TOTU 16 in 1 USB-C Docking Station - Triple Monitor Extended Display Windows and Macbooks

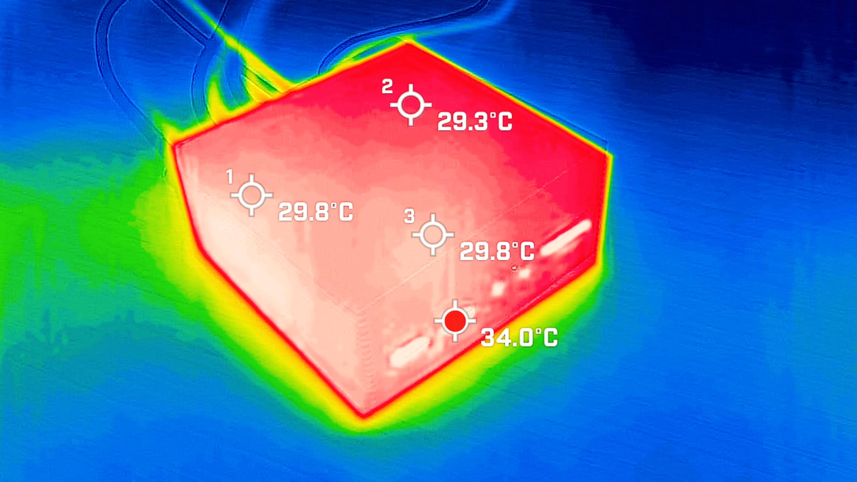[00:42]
The operating temperature of the 2.2 16-in-1 dock is about 30 degrees Celsius on the surface of the front, and also around where the ports is, is about maximum of 31 degrees Celsius.
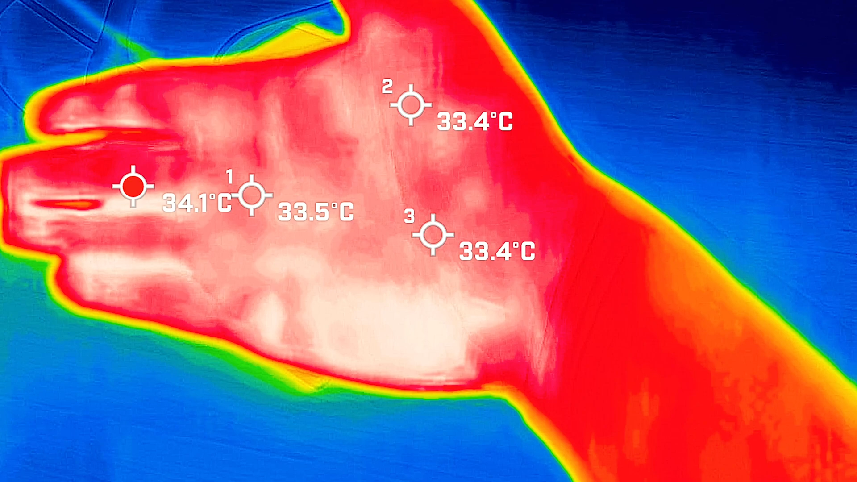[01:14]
On screen: max 34.1°C
And just to give you a reference point, your average hand is anywhere between 33 to 34 degrees Celsius, so this dock pretty much is not even warm.